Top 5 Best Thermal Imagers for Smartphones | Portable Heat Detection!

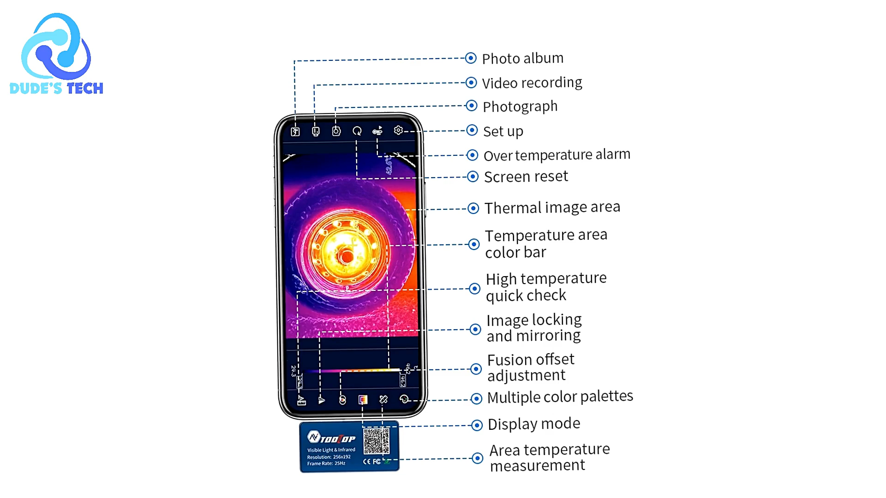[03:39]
This video explores the pros and cons of the Tooltop T7 Pro to help you decide if it's the right thermal imager for your needs. Pros High-resolution imaging
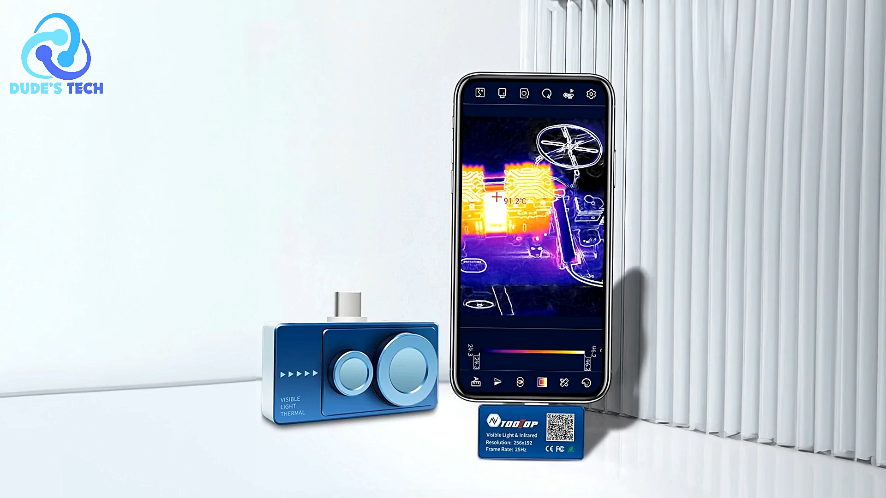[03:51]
The 256-192 infrared sensor combined with a 640x480 visible light lens allows Tooltop T7 Pro to deliver high-quality thermal and visible images.
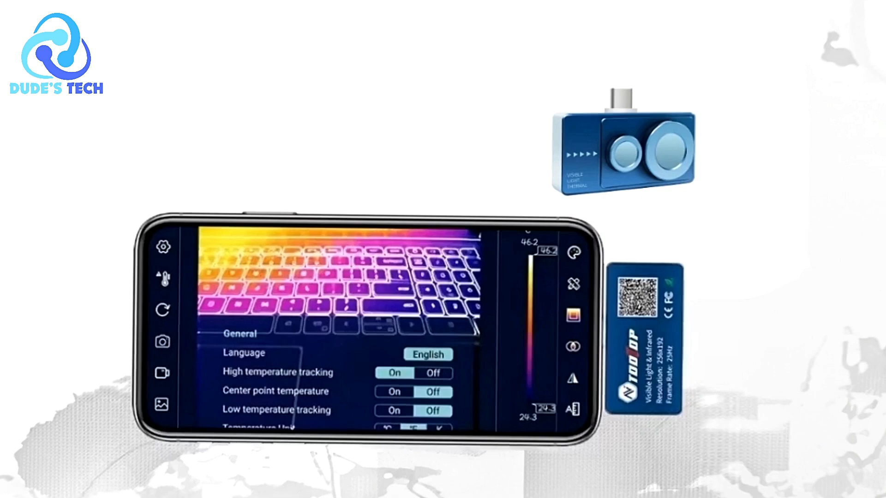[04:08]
The advanced image fusion technology enhances clarity and makes it easy to identify hidden issues, whether you're detecting heat loss,
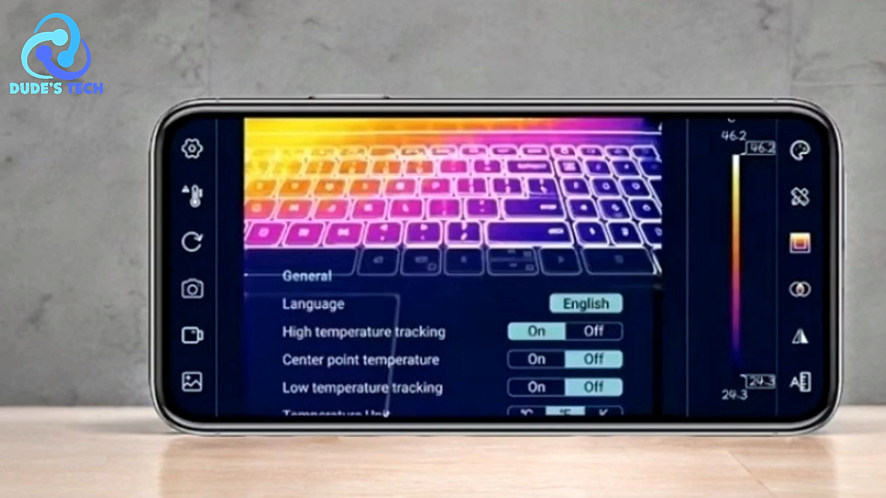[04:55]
Multiple Imaging Modes The T7 Pro supports several imaging modes,
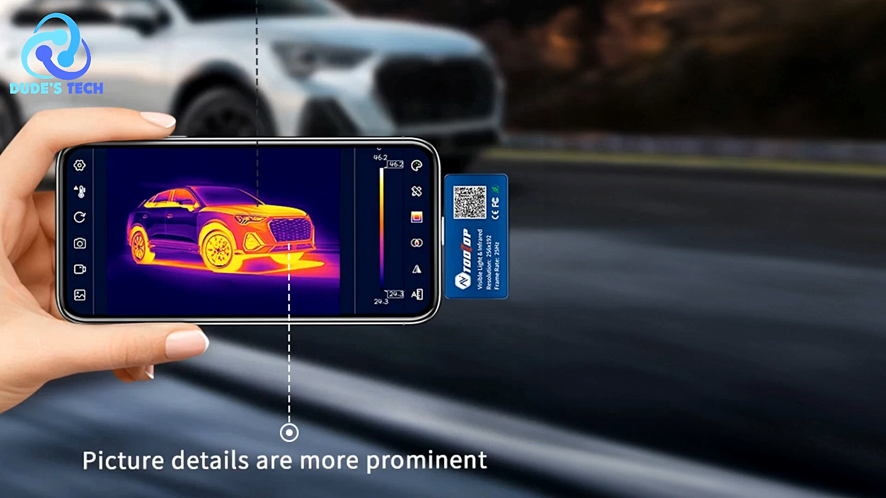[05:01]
including infrared mode, visible light mode, and fusion modes that combine both infrared and visible light images.
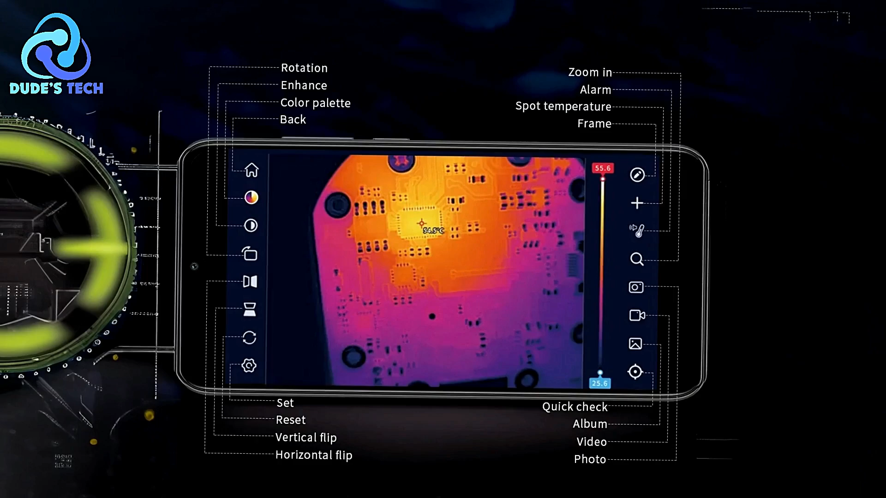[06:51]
Versatile Diagnostic Features The inclusion of intelligent analysis software adds significant value,
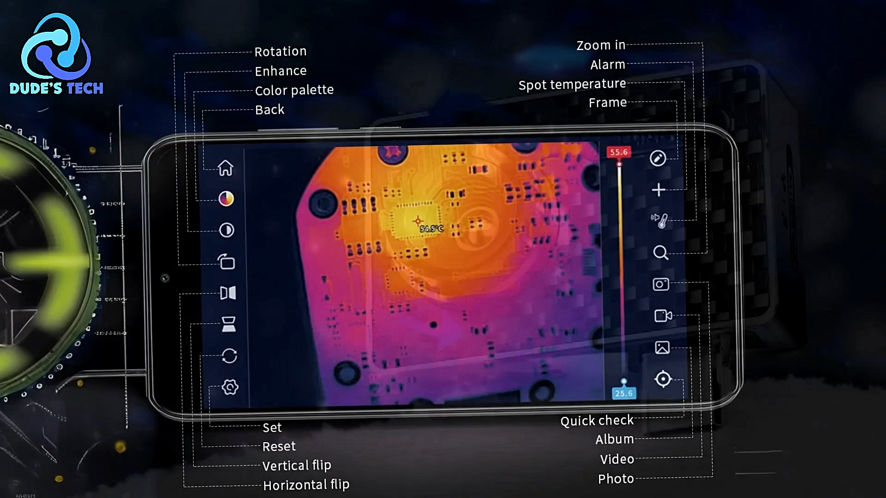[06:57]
allowing users to identify specific motherboard issues like chip resistance and current leakage, providing a more comprehensive diagnostic tool than basic thermal imaging.
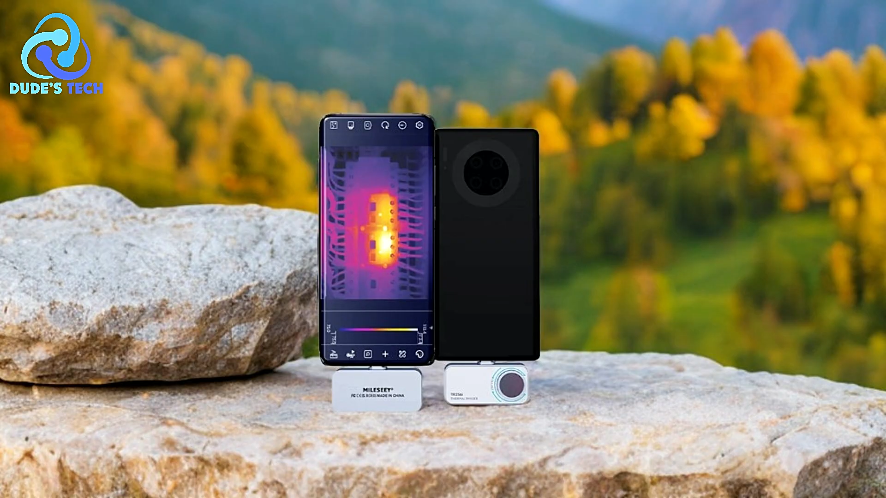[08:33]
In the second spot, we have the Millisee TR-160 iThermal Imager for smartphone.
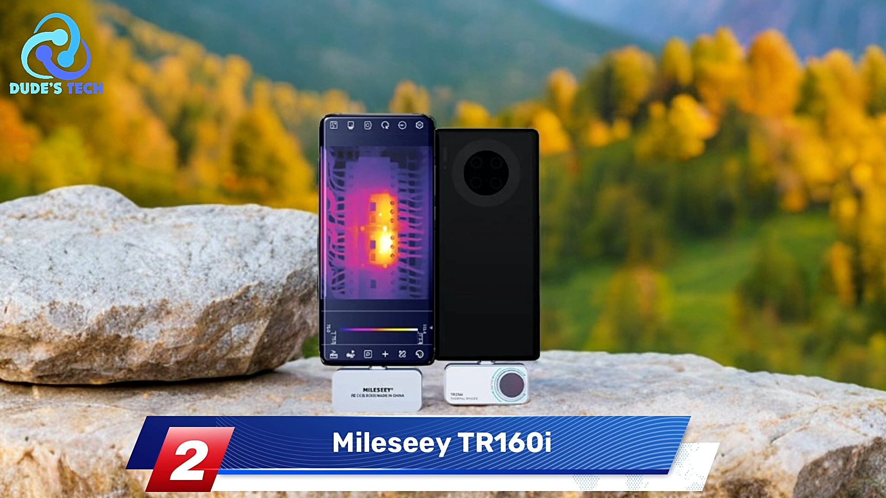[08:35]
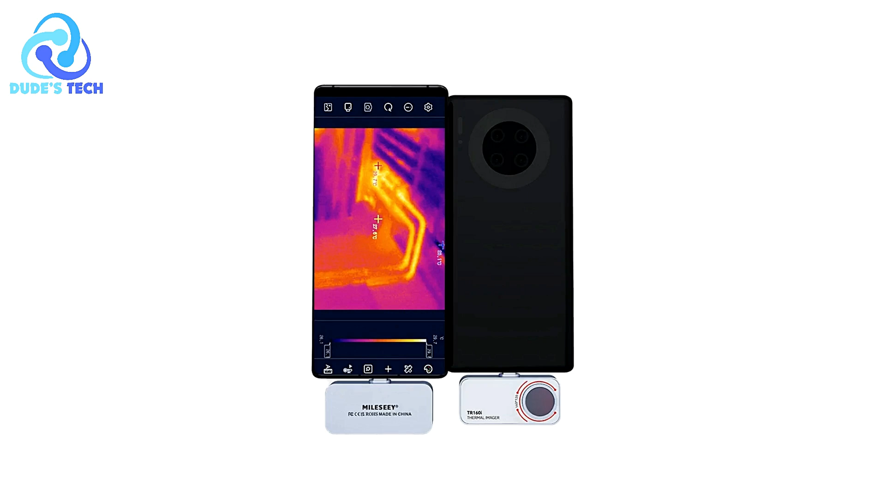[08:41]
The Millisee TR-160 iThermal Imager is a versatile thermal imaging device designed to work seamlessly with both iOS and Android smartphones. With its straightforward software interface and powerful temperature tracking features,
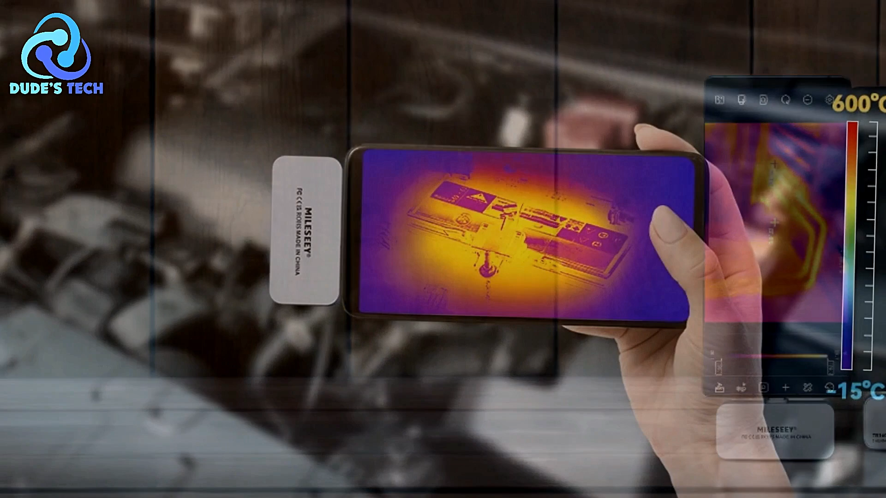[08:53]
On screen: scale top 600°C, scale bottom -15°C
this thermal imager offers a convenient solution for anyone
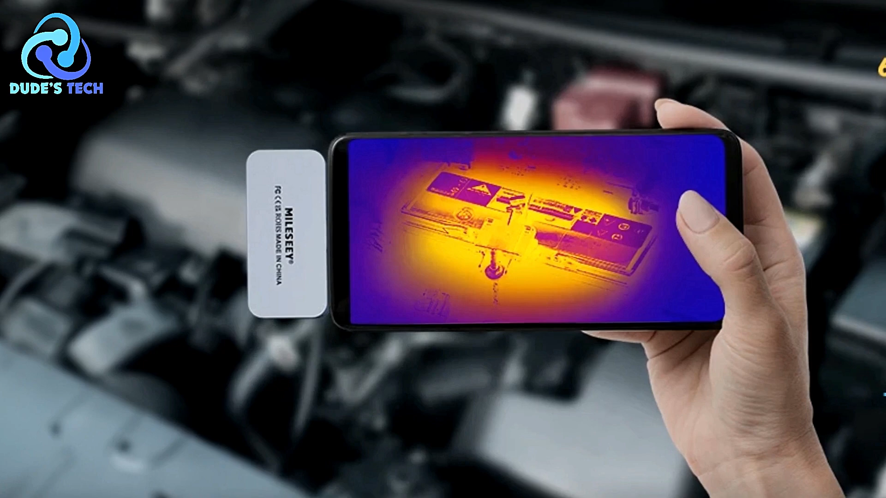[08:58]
looking to perform thermal diagnostics using their mobile device.